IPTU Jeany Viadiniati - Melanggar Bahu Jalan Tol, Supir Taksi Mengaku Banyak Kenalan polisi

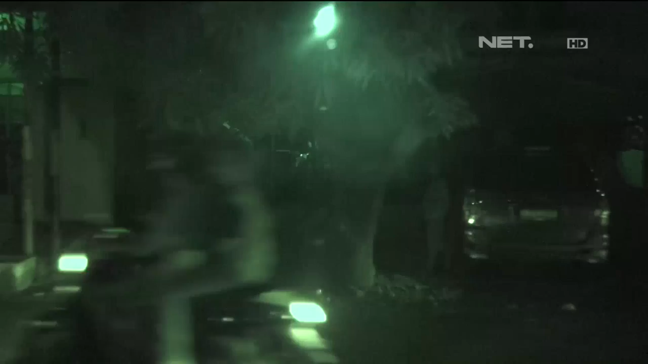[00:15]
Pak, yang mana, yang mana? Itu, Pak, ada yang bergerak di sini, Pak. Oke, baju apa ini, Pak? Paki ojo hitam, Pak. Bukan itu yang jongkok.